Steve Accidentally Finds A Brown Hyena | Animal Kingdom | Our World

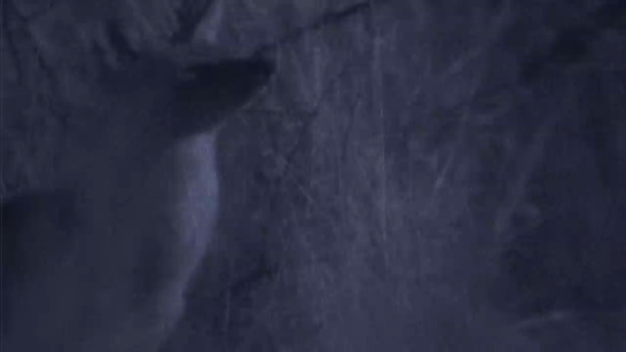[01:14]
He's picked up the scent of the rotting meat. This inquisitive scavenger feeds on carrion
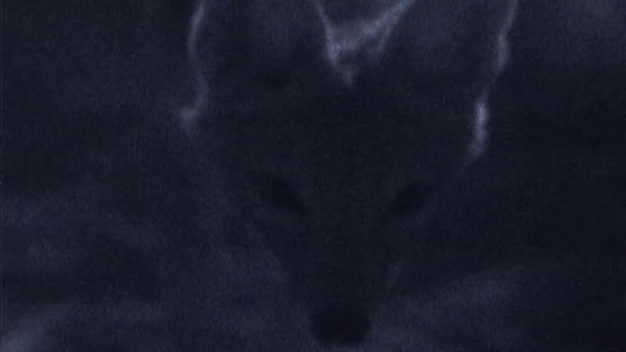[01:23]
and often follows larger predators looking for scraps of food.
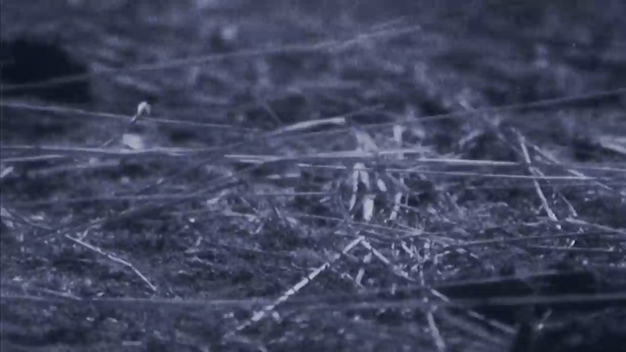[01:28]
Sure enough, a spotted hyena appears, but it doesn't take our bait.
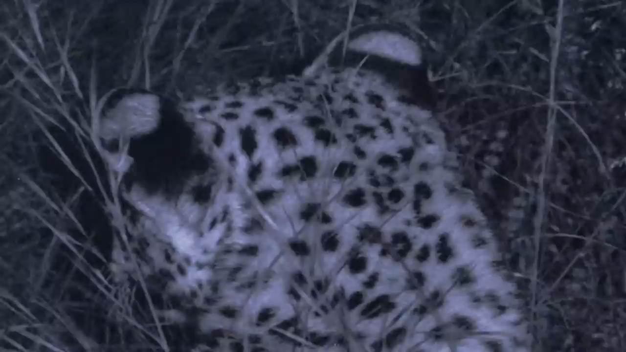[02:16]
Finally, the visitor we've been waiting for. A leopard emerges from the darkness. It's not Houdini, and it's already been collared. Possibly sensing the trap, nothing takes the bait. And when we leave, the trap still stands empty.